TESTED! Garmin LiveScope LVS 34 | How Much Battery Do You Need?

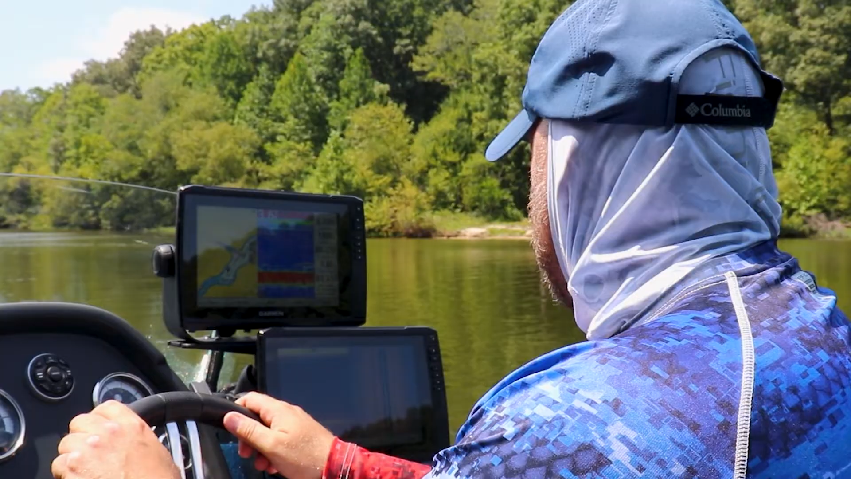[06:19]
That means if I'm sitting at the console trolling or scanning looking for structure on a new lake or places to mark for fishing in the future, I'm only going to have my two console fish finders on and operating.
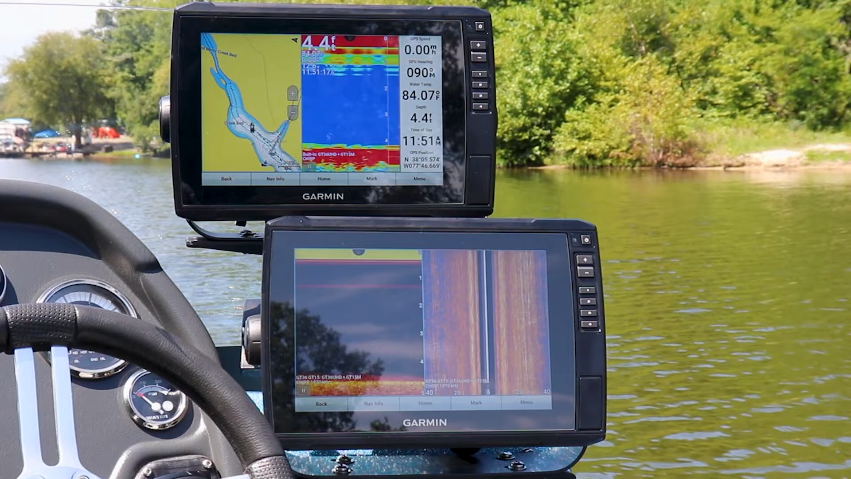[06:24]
My bow fish finders are going to be put into sleep mode.
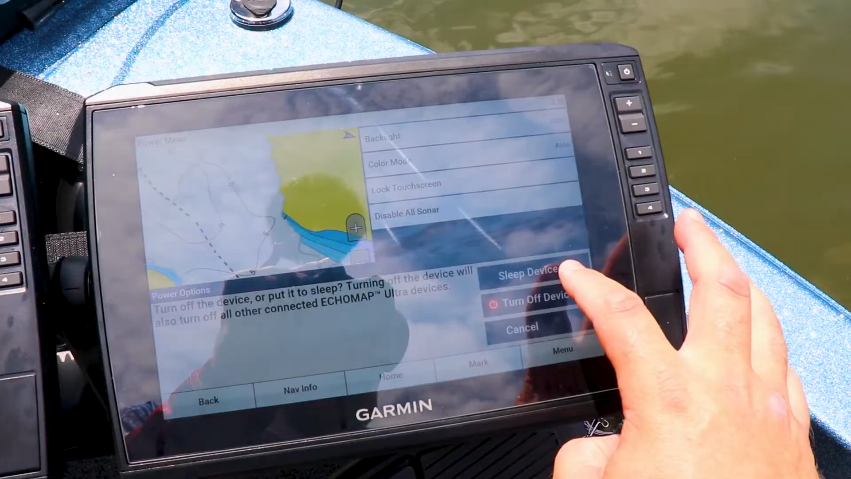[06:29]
And vice versa. When I'm on the bow of the boat fishing, I'm only using my two bow mounted fish finders.
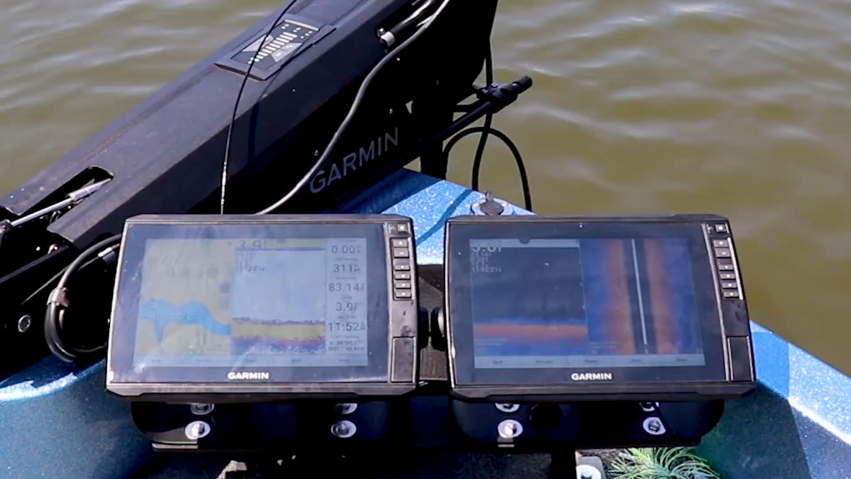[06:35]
My console mounted fish finders are going to be put into sleep mode.
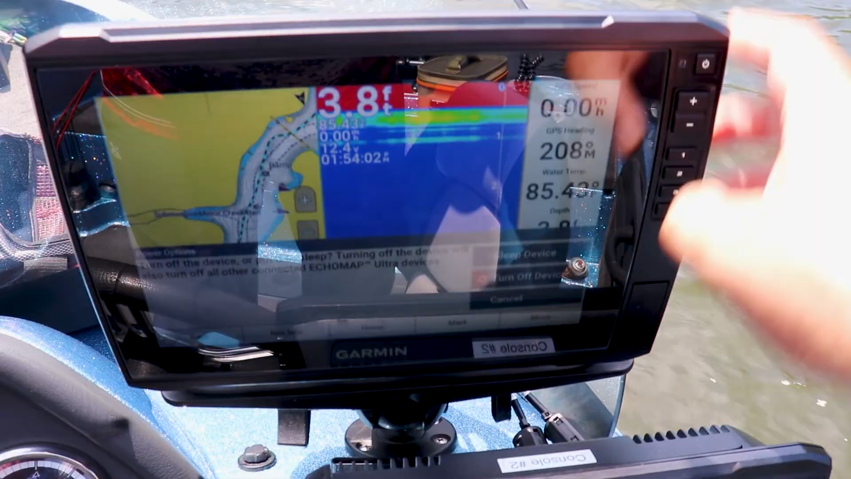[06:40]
We're going to test our two console operating units first, so I'm going to come up here to the bow.
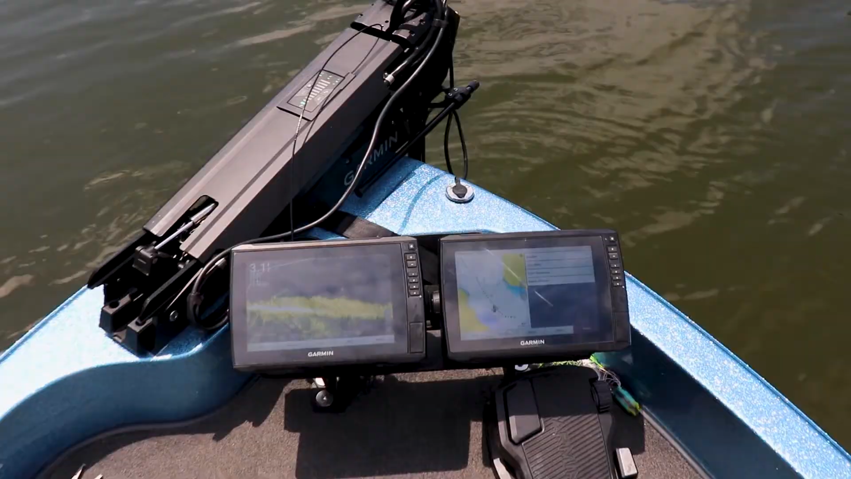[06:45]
And we're actually going to turn these back into sleep mode by holding the power button
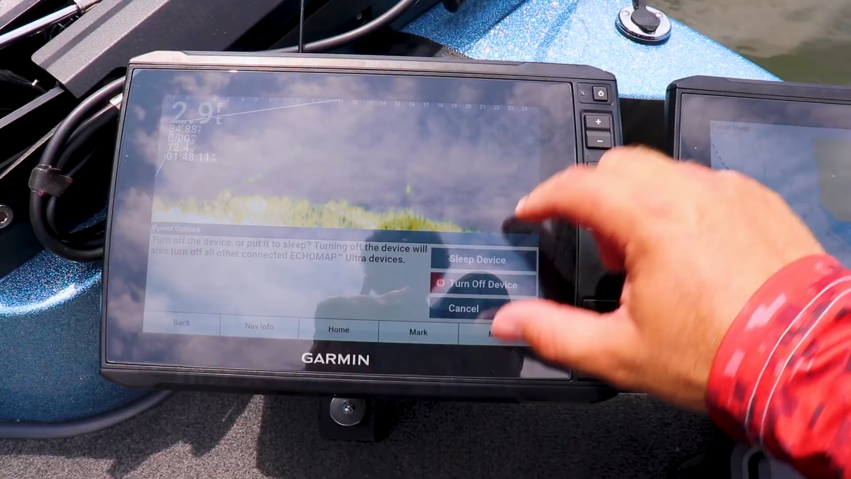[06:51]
and sleeping the device for both of these bow mounted fish finders. With just our two console mounted fish finders operating and our bow mount units asleep,